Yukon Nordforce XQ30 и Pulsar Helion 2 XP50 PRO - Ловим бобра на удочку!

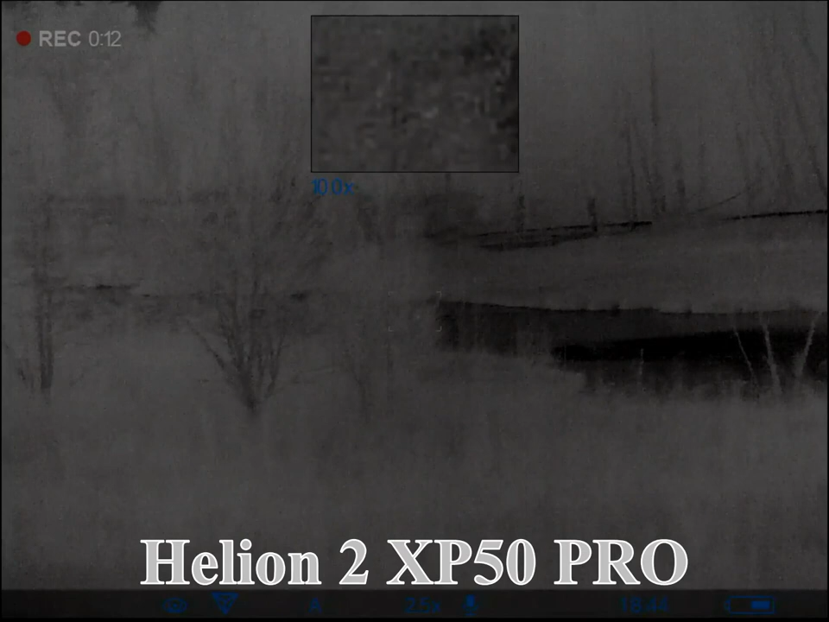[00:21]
Быстро и стараясь не шуметь, подхожу.
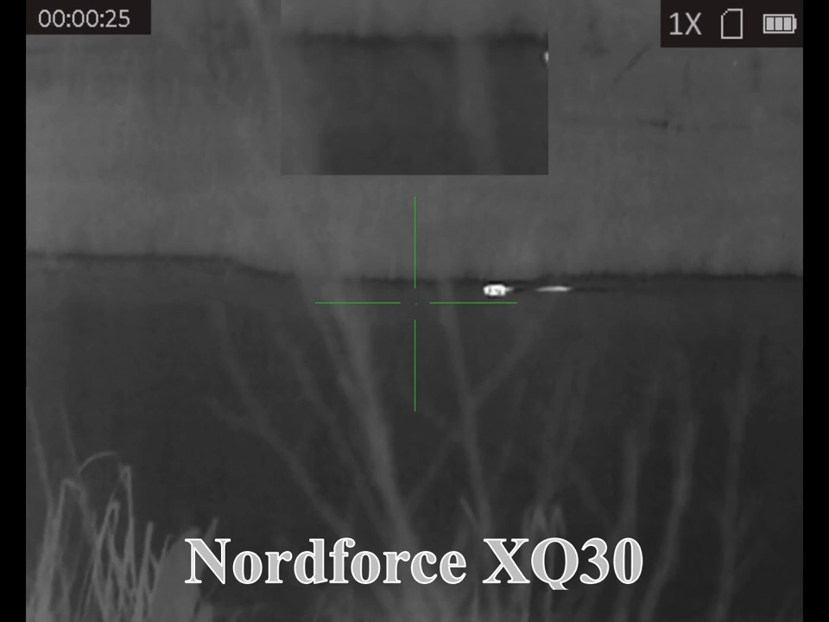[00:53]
Когда он оказывается напротив меня, ломаю небольшую сухую веточку, чтобы привлечь его внимание. Бобер меня не чует и не видит, но он ныряет и плывет в мою сторону, чтобы проверить, что за шум.
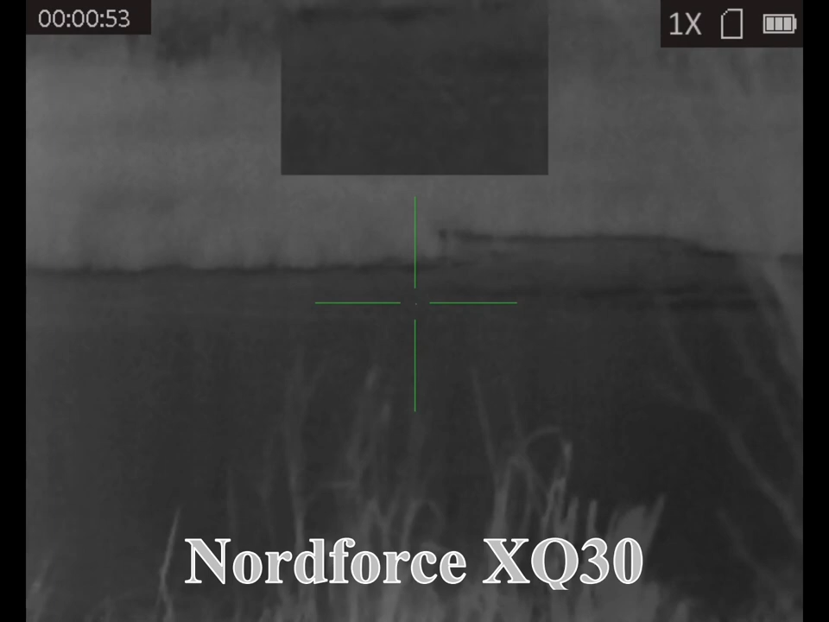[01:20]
Всплывает не дальше 15 метров. Быстрый выстрел в голову. Бобр переворачивается и остается плавать в метре от берега.
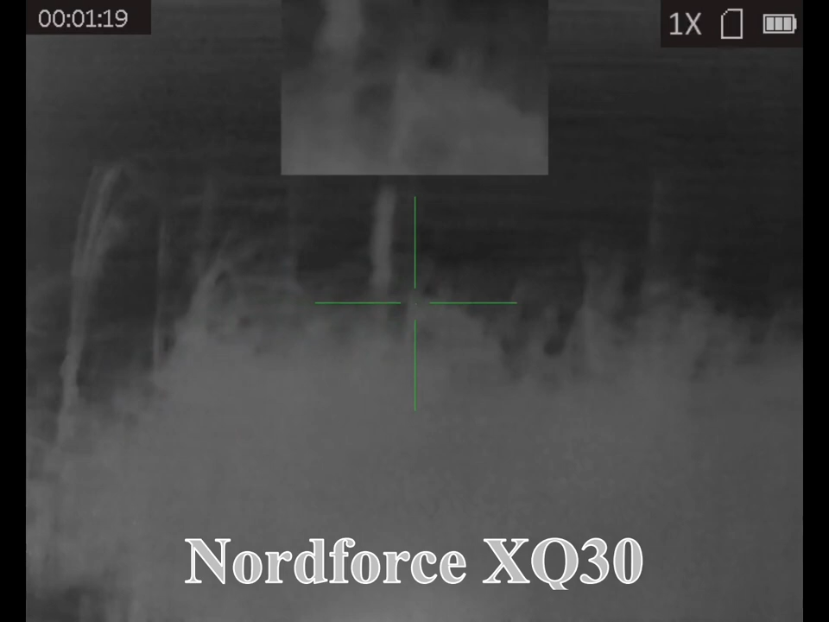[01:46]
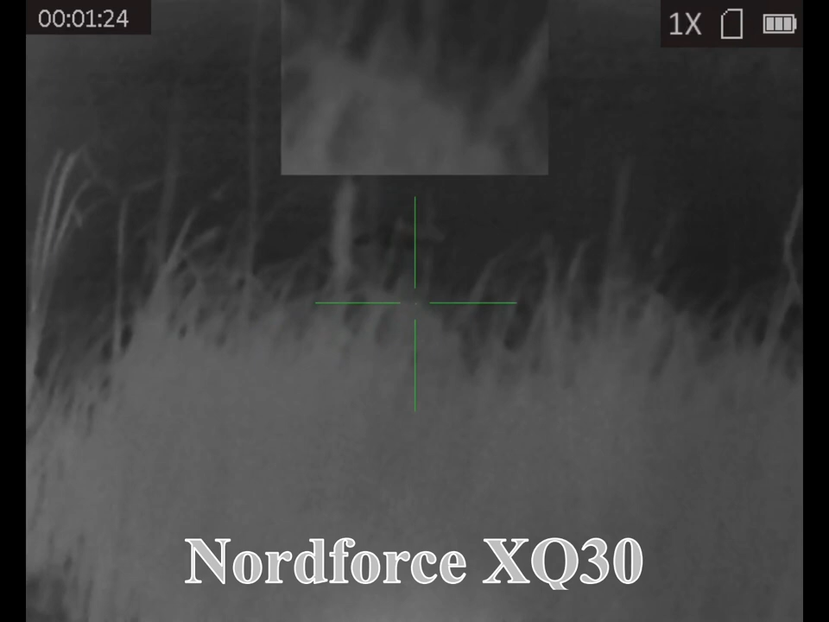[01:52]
С помощью бипода вытаскиваю его на берег.
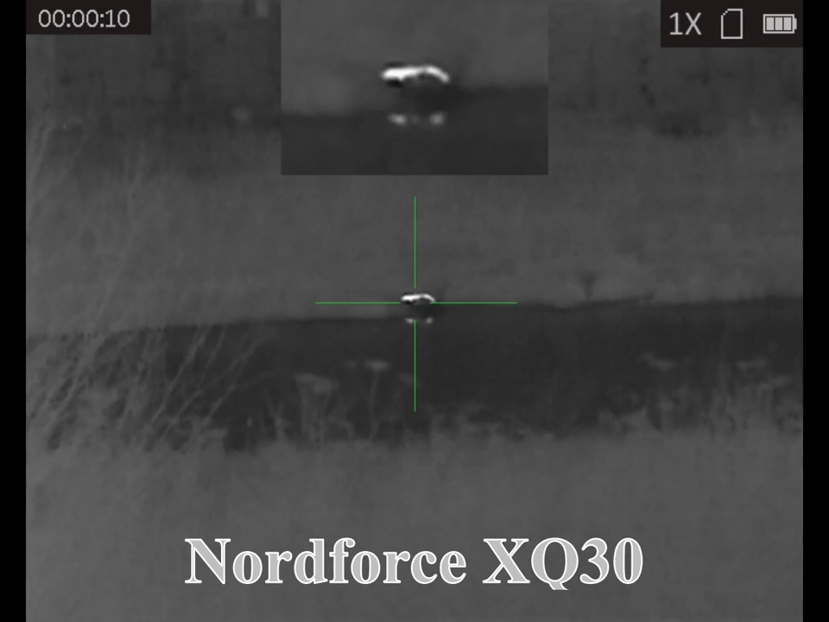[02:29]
Боясь потерять его в тростнике, тороплюсь выстрелом по корпусу.
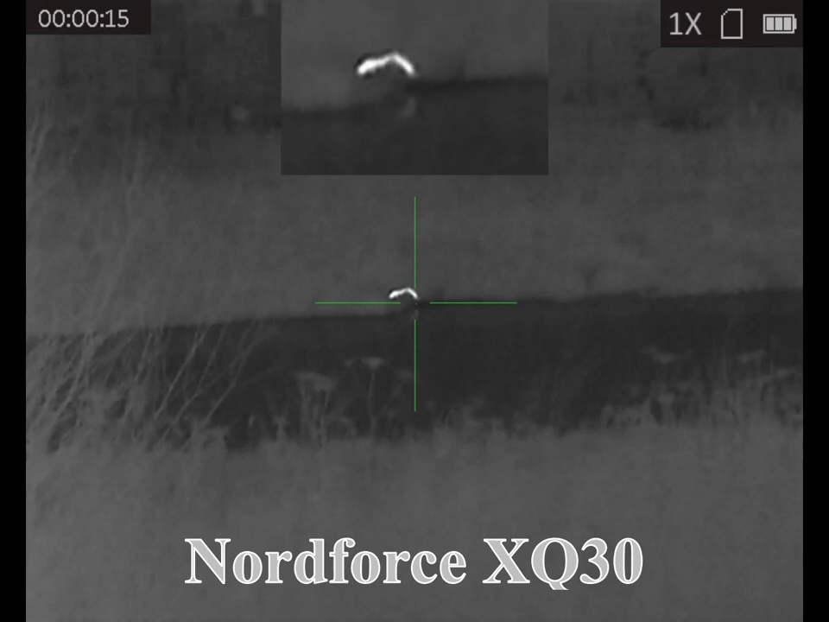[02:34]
Не точно.
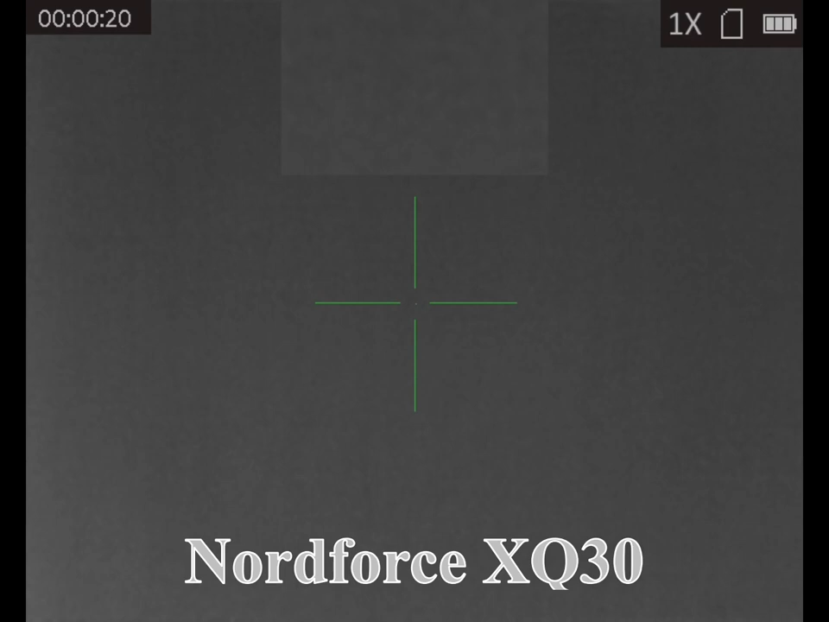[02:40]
Бобер сползает в воду, а тот еще при отдаче крышку прицела закрыл, зацепившись рукой. Но подранок тут же всплывает и медленно плывет, высунув из воды только кончик морды.
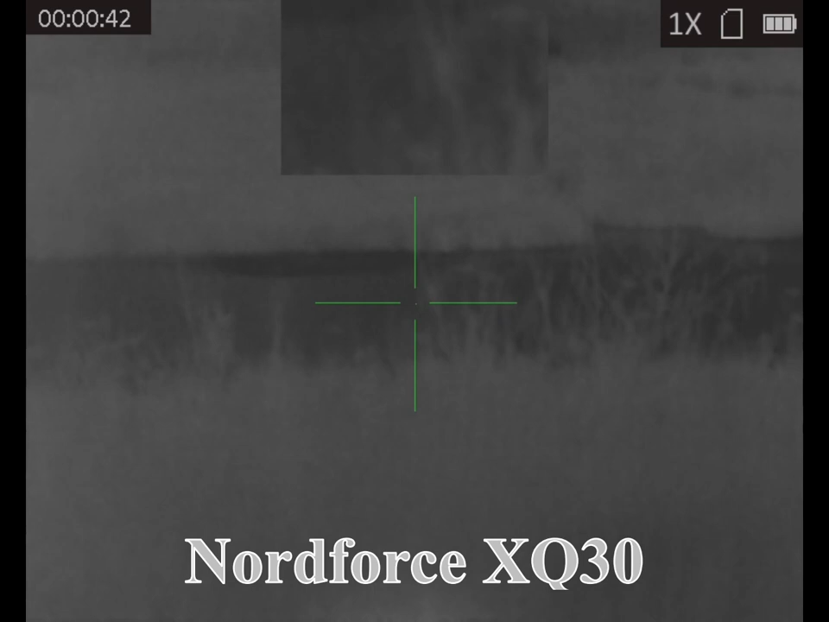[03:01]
Второй выстрел точно в голову, однако бобер опять успевает занырнуть. Обычная ситуация при охоте на бобра. Даже смертельно раненый бобер зачастую успевает нырнуть. Жду 15 минут, и вот мой трофей всплывает.
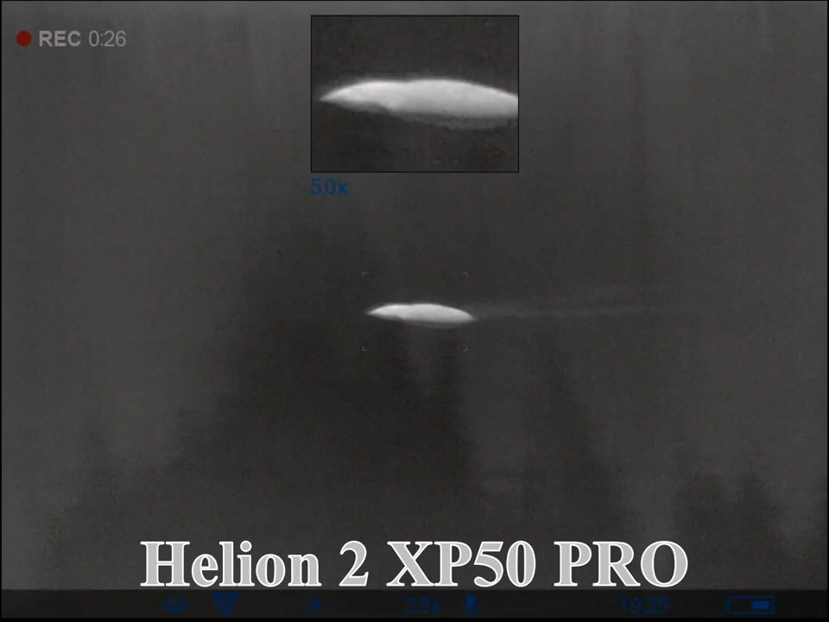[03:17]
В тепловизор видно, как по воде от него расходятся две струйки крови, но на середине протоки не достать.
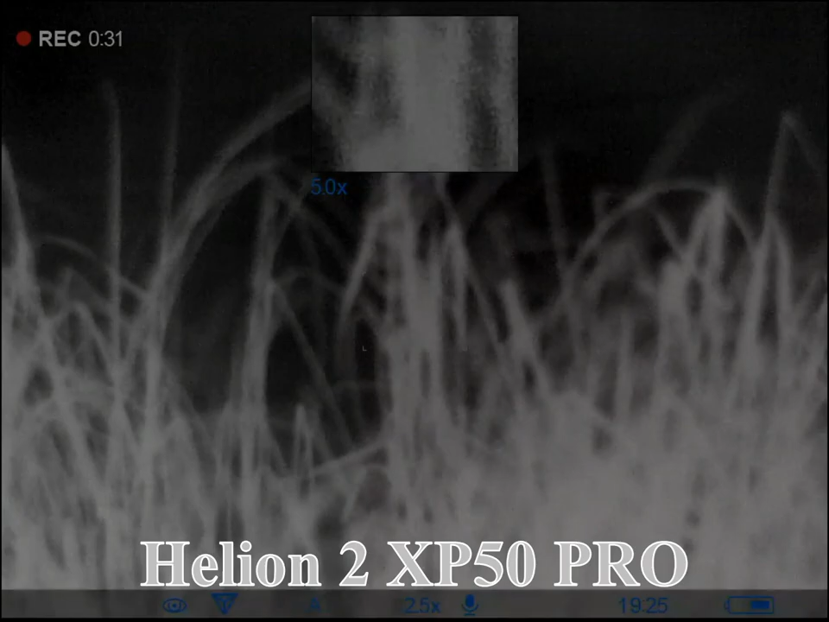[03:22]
Иду домой спать. Вот, ночью мы бобра отстреляли.